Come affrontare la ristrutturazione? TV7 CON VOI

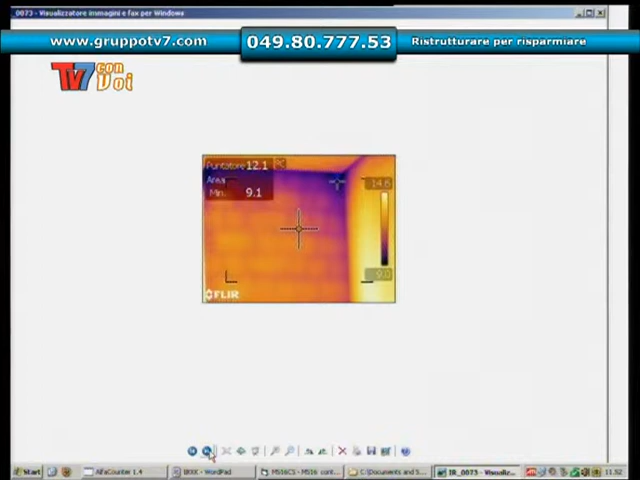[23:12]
che il calore sviluppato all'interno delle abitazioni diffonde verso l'esterno scaldando l'ambiente circostante. Quindi questa è un'analisi a termocamera. Esattamente. Ci sono delle differenze di luminosità che stanno ad indicare quindi dove c'è differenze di temperatura, di isoterme differenti. E questa, l'analisi a termocamera non è invasiva assolutamente ma dà una foto dell'immobile, della situazione dell'immobile. Qui possiamo notare un elemento radiante, quindi il classico termosifone posto sotto a un davanzale di una finestra che scalda tutto fuori.
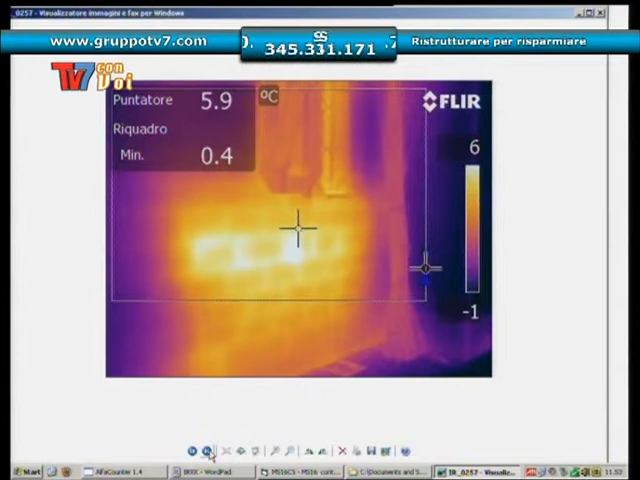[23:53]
On screen: spot 5.9°C, min 0.4°C
Che esattamente irraggia verso fuori il proprio calore e quindi toglie comfort all'abitato interno. Quindi il primo fattore è questo, quindi un rivestimento, un cappotto termico, un tipo di...